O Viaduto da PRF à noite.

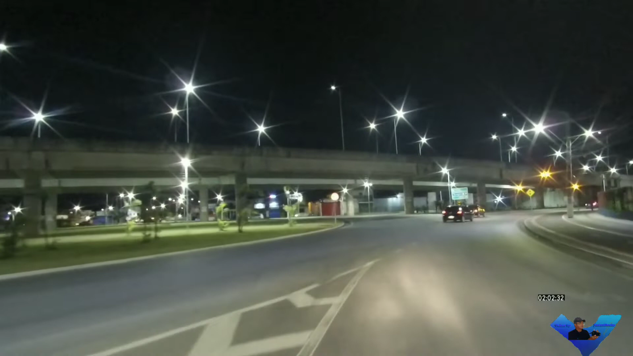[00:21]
Já tinha feito alguns vídeos durante o dia, mas à noite esse é o primeiro. Vamos pegar aqui a rotatória no sentido do Val de Goiás Monteiro para pegarmos o próximo retorno e passarmos sobre o viaduto no sentido do Val de Goiás Monteiro, o FAL, e depois faremos o sentido inverso. Resolvi fazer esse vídeo para mostrar a iluminação do local,
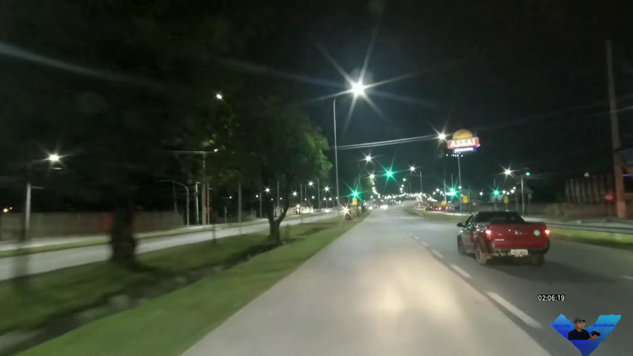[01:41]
Já fizemos o retorno e agora estamos indo no sentido UFAL. Vamos passar sobre o viaduto. Vejam que está bem iluminado, ficou muito bonito.
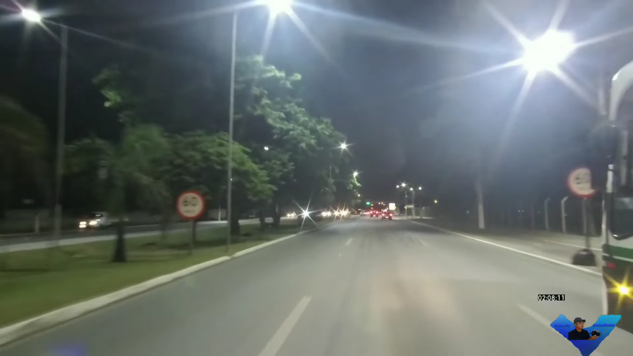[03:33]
Aqui já estamos no sentido UFAL do Val de Goiás Monteiro. Fizemos retorno, fizemos um corte, né, no vídeo para não ficar muito longo. Já estou mostrando o sentido UFAL do Val de Goiás Monteiro.